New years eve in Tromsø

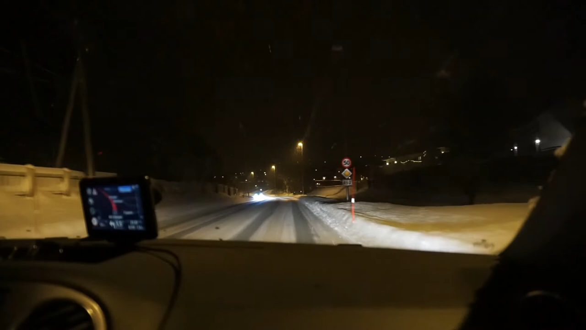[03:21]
We're driving to look for northern lights, but it's snowing quite a lot.
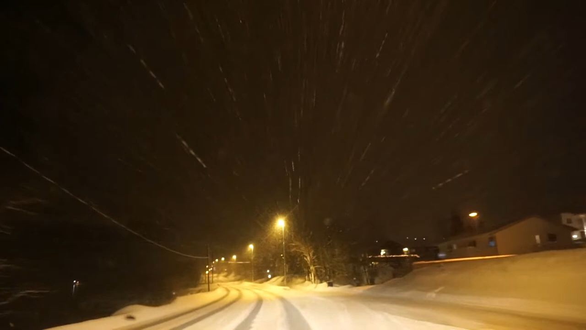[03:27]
I don't think we'll be able to see anything.